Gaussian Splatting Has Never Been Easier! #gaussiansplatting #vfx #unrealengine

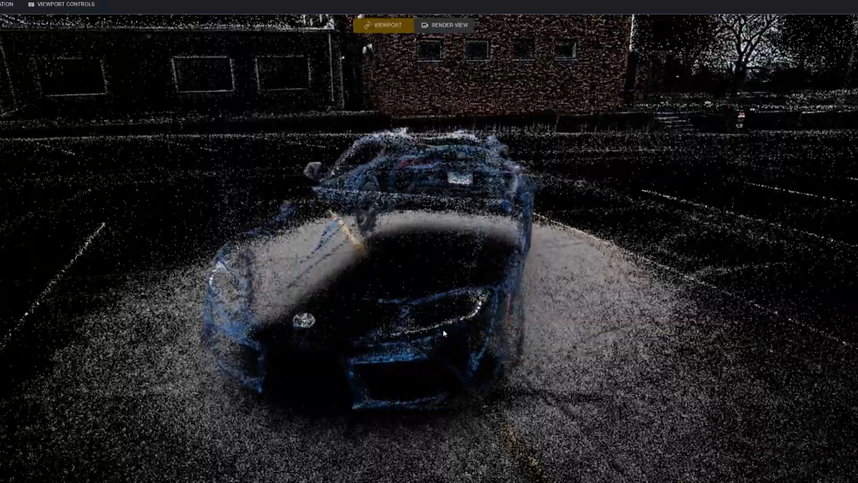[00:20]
Well, just like how photogrammetry creates a point cloud and turns that into a mesh,
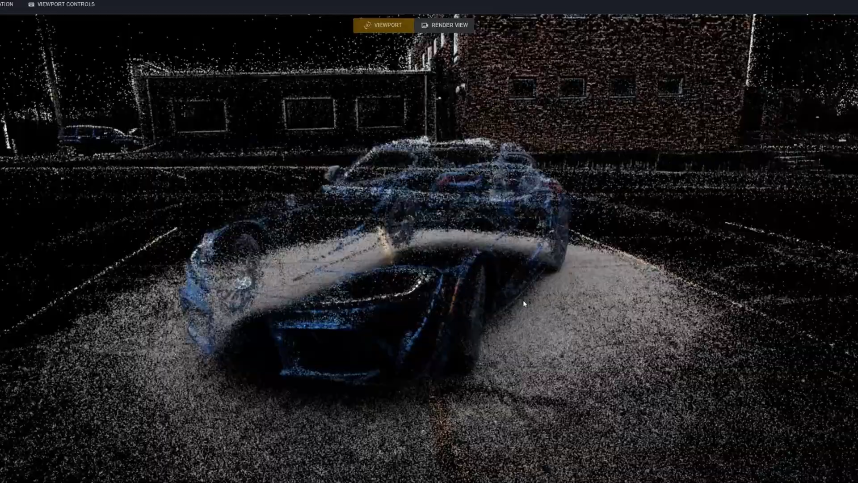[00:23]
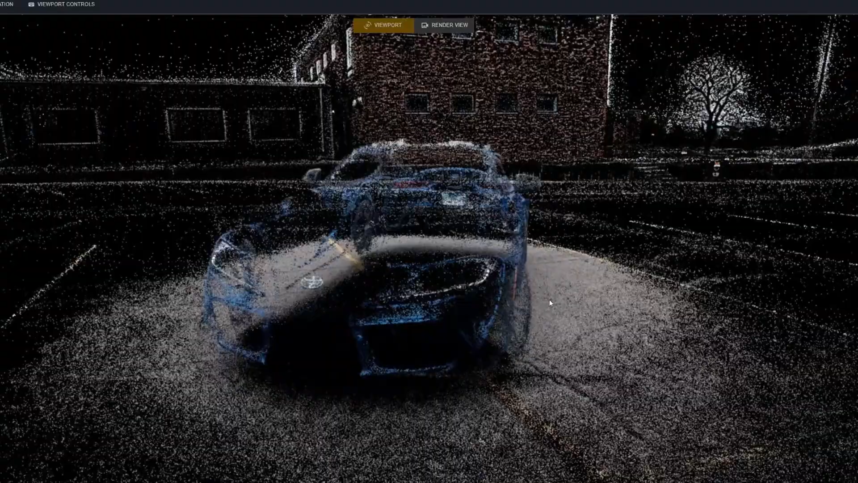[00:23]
Gaussian splatting makes a point cloud and turns those into smooth, colorful ellipsoids, or splats.
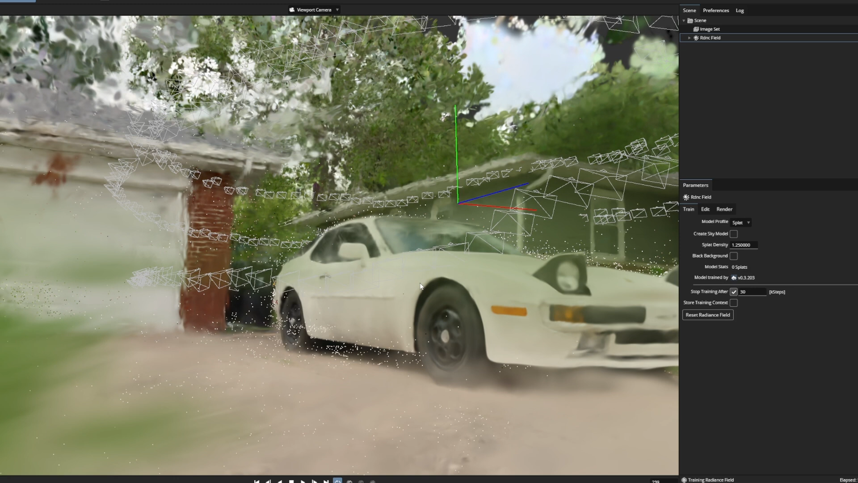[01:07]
And today, I'm going to show you exactly how to use this program and how to export those splats and bring them into Unreal.
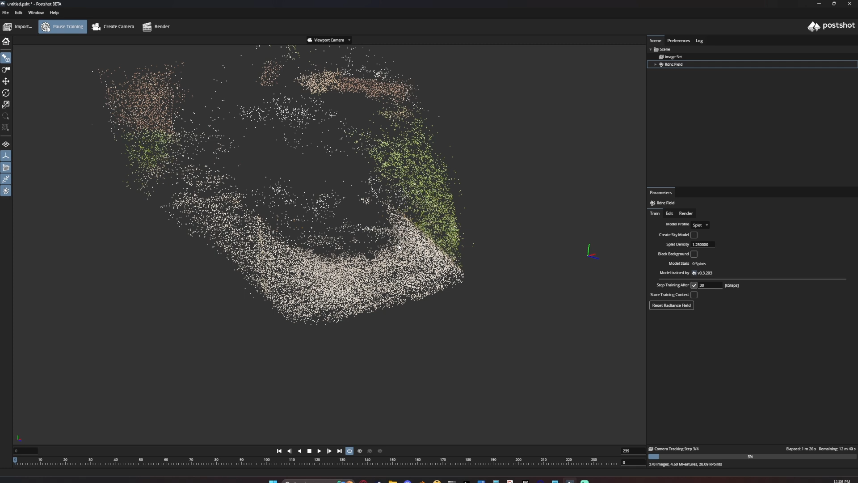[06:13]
The amount of time I save by just dropping stuff in and setting my settings and clicking
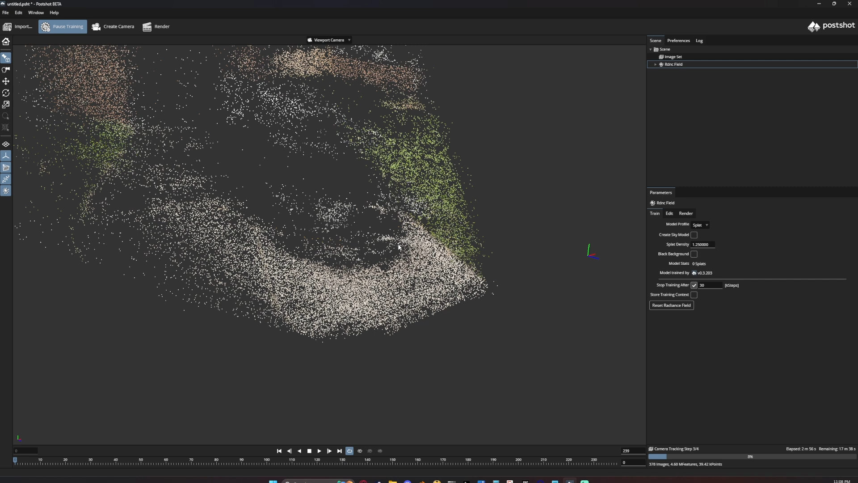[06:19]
go compared to copying one command and copying another command in, run color map, run the actual training, finally running the viewer. You know, this just makes it so much easier.
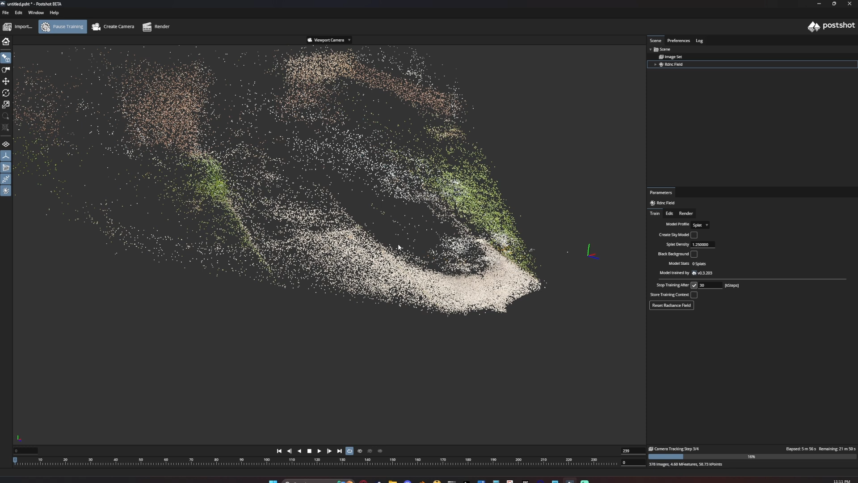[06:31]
I probably save time in the long run, even though this takes a little bit longer to train. So I'm going to go ahead and click import and I'm going to record my screen while it does all of its processing. And I'll see you guys when it's done.
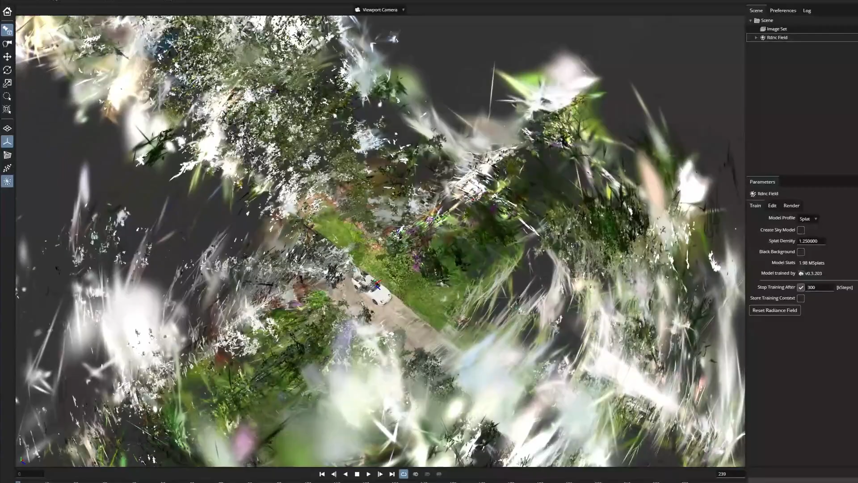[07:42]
You know, we have some random stuff, we have a bunch of gibberish out in the middle of nowhere. So we want to clean this thing up. And again, the post shot makes this super easy.
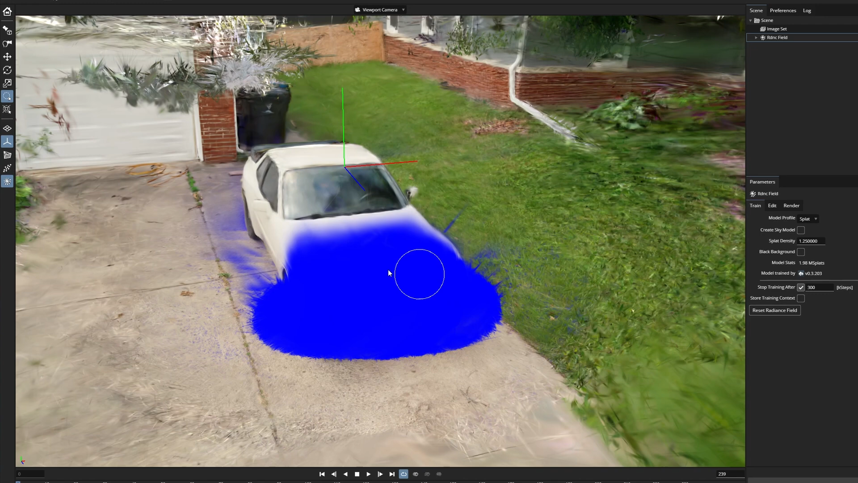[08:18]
We're going to paint it as much as we can, and we're going to, you know, of course there'll be some areas where you can't paint.
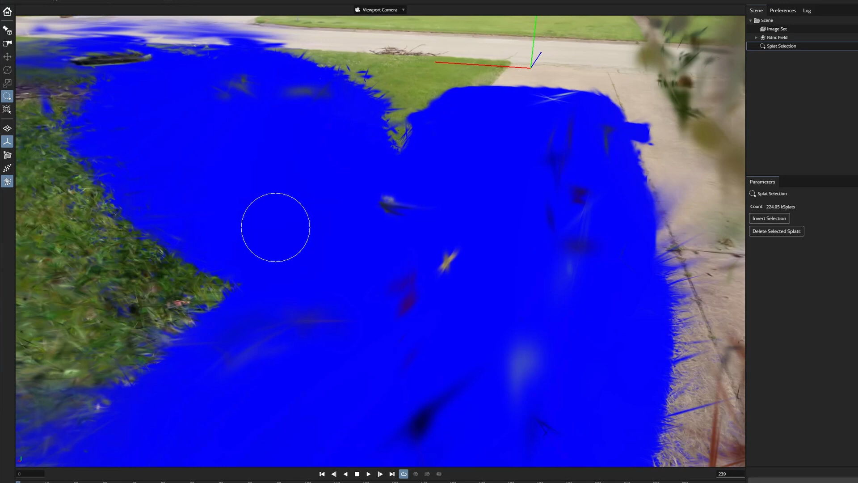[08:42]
You don't need to hold like control or anything to add more paint strokes. It just automatically adds them. So we're just going to paint everything we can here.
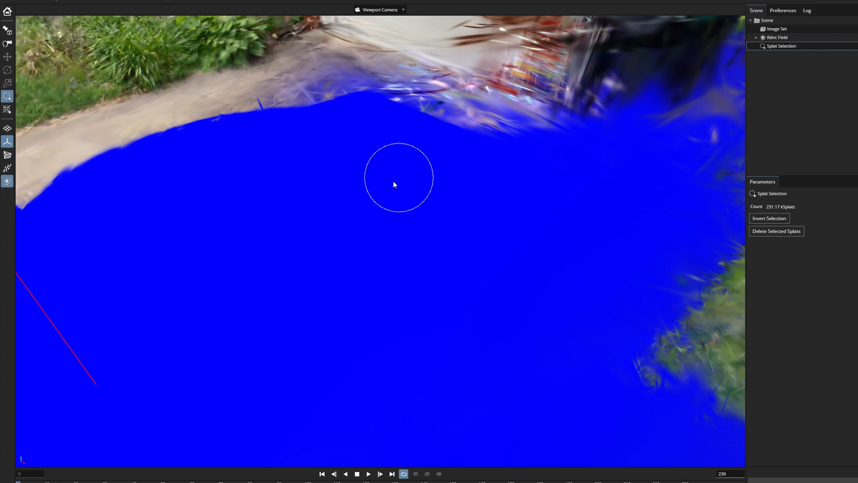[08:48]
Something like this, make sure everything's covered and we're going to zoom out. That looks pretty good.
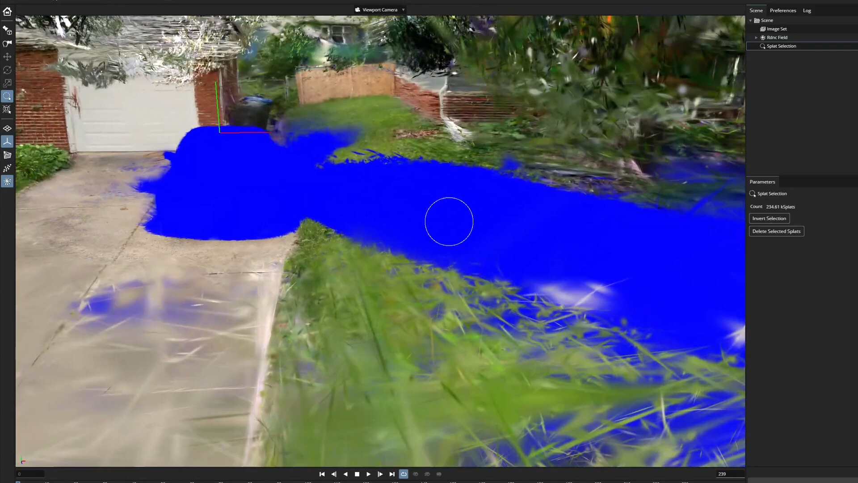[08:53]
I know we have a bunch of stuff over here, but that's fine. But now once this is all painted, I'm going to go ahead and click this invert selection option.
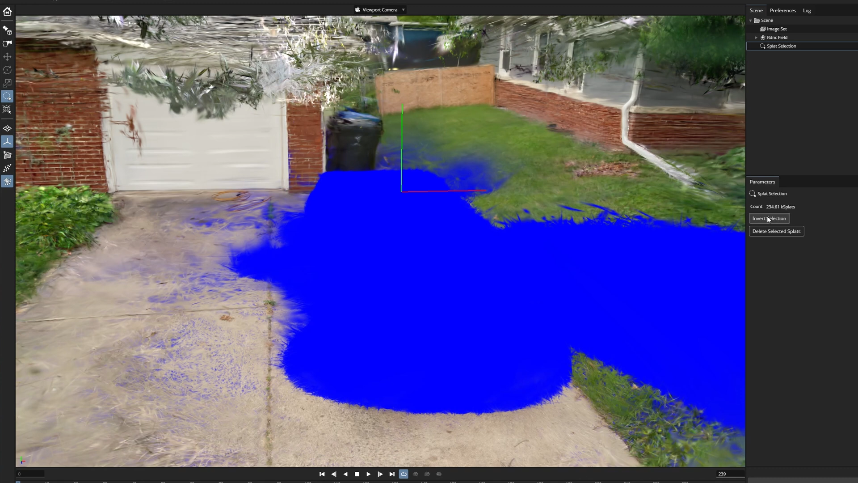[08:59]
I'm going to click delete selected splats and that's going to delete everything except what we selected.
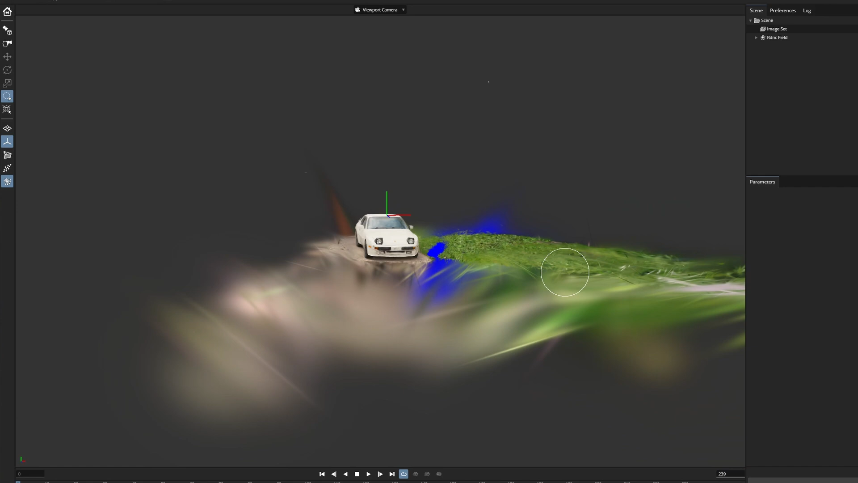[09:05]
And that cleans that right up.
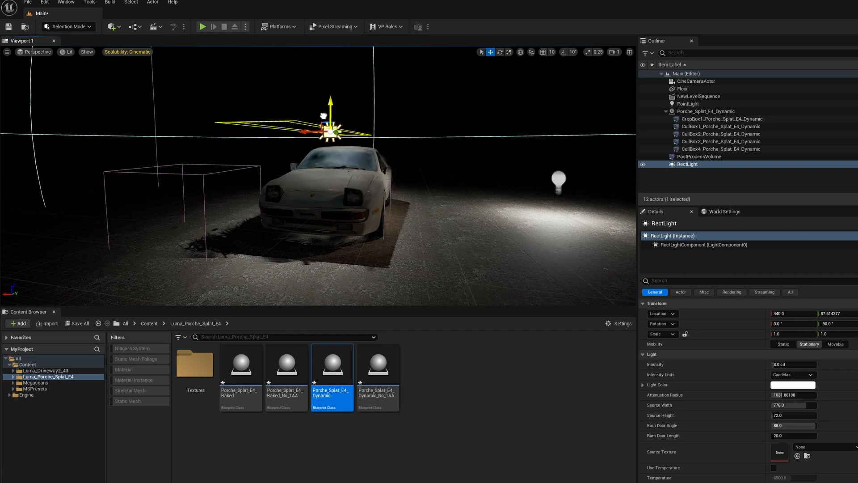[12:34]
we can see that that is also lighting our scene up, which is really awesome.